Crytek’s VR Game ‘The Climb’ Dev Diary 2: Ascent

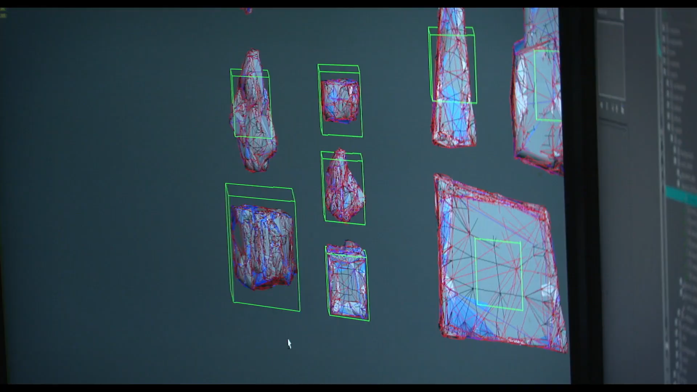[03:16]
load it on a server, and this is giving you back the geometry of the asset.